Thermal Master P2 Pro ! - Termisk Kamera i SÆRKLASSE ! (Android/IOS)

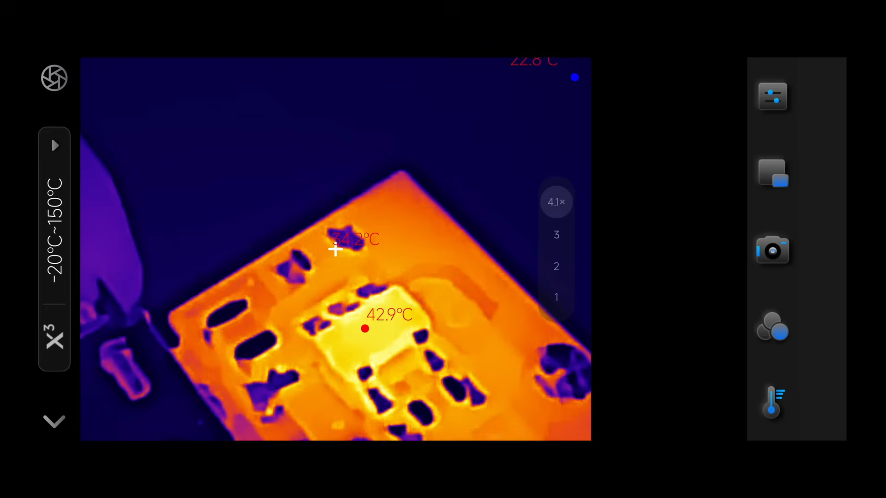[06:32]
Så kan vi se vores meget, meget lille chip her meget, meget præcist. Og vi kan da se de omkringliggende komponenter. Nu kan jeg se, hvilken chip jeg er ude efter. Og den er 43,1 grad.
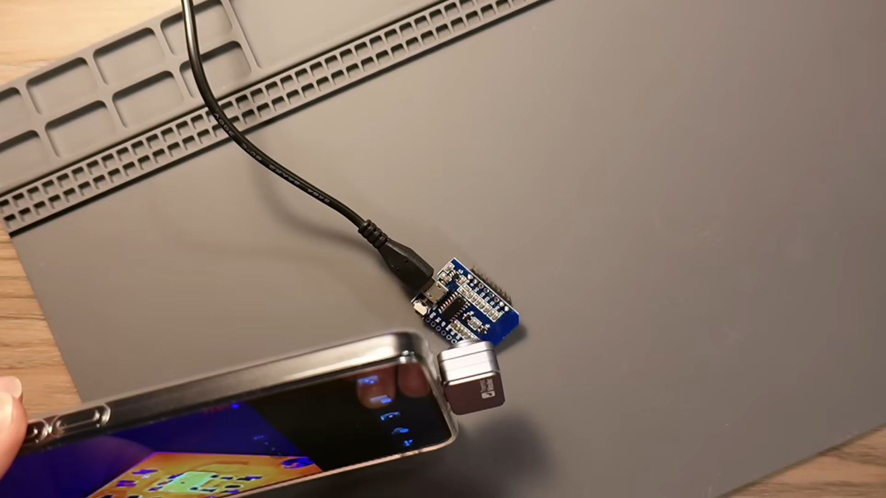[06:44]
Det er nok en voltage regulator, jeg har fat i her.
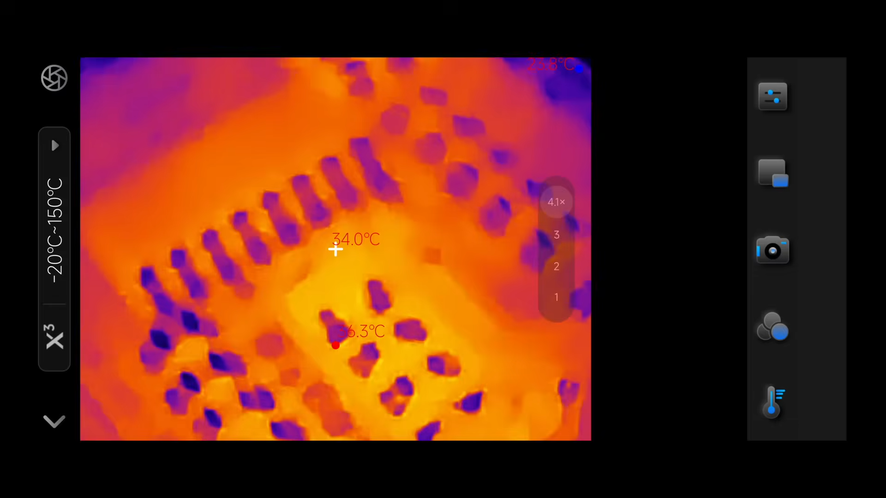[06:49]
On screen: spot 34.0°C
Hvis jeg rykker mig lidt tilbage på bordet, og så lige få fokuseret, så har jeg altså de små SMD-modstanden hernede.
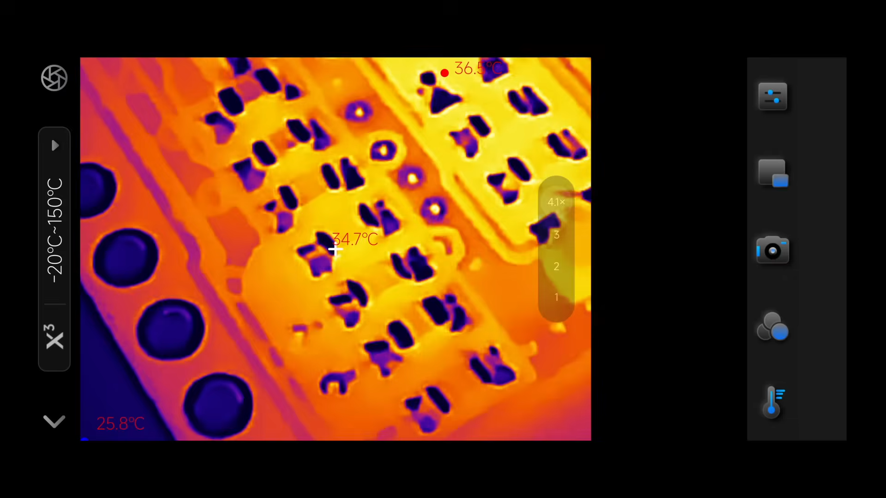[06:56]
On screen: spot 34.7°C, max 36.5°C, min 25.8°C
I meget, meget lille, lille view her.
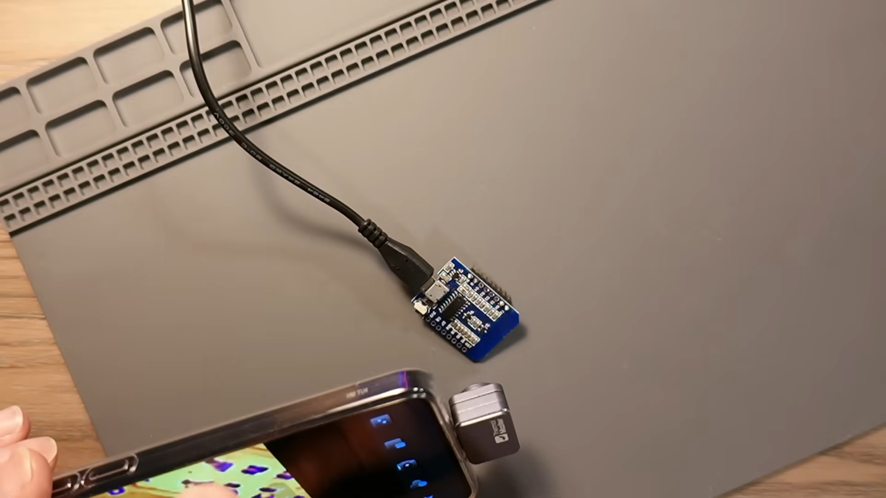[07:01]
Jeg kan zoome tilbage, og jeg kan også, skal jeg finde et andet sted, der er lidt varmt på det her bordet. Herovre var der også lidt varmt, så lad os prøve en gang at zoome ind her.
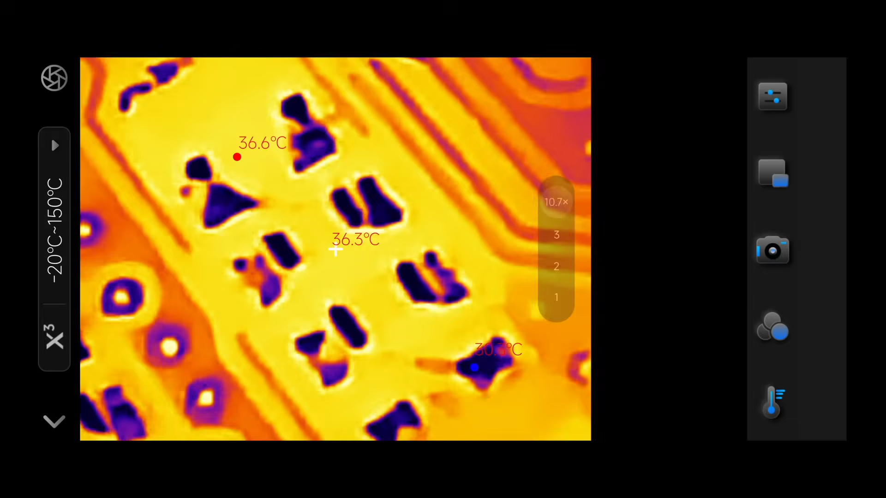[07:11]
On screen: spot 36.3°C, max 36.6°C
Jeg får altså en udlæsning. Udover det er et makroobjektiv, så kan man altså zoome ind på komponenterne også.
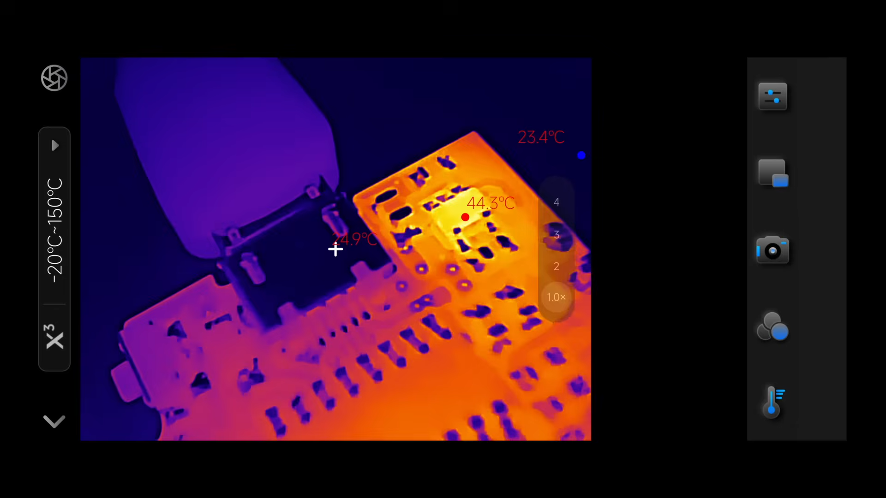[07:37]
On screen: max 44.3°C
Og her ved siden af kan vi se vores USB-port, så kan I se, hvor småt det her er i forhold til. Jeg kan prøve at zoome lidt. Det er meget, meget småt, men meget, meget fint. Og X3-funktionen er slået til.
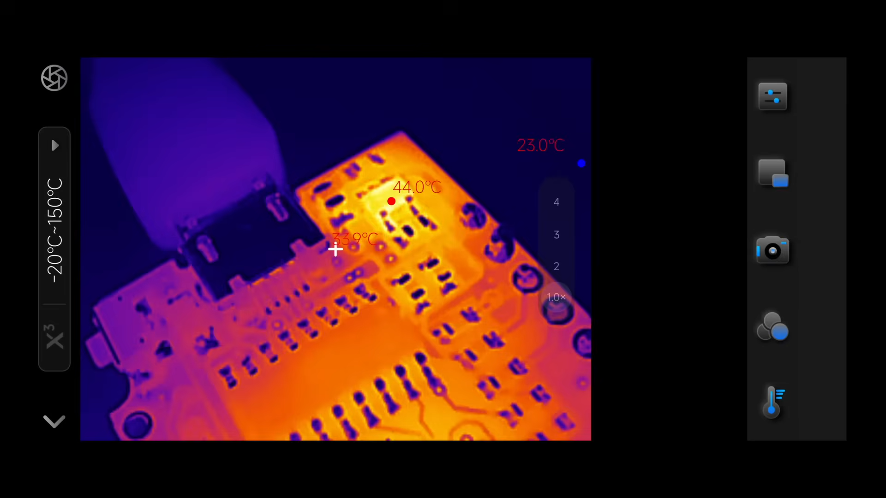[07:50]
On screen: max 44.0°C
Nu slår jeg X3-funktionen fra, så får vi et lidt mere blurry billede. Men stadigvæk et fint billede, hvis vi slår X3 til igen. Så får vi lige de her lidt ekstra skarpe kanter.
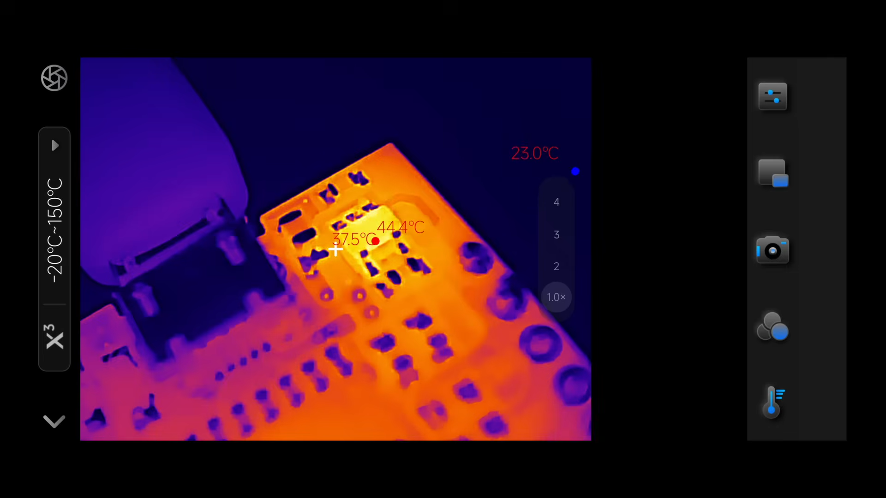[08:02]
Men ekstremt fedt termisk kamera, det er det bestemt det her.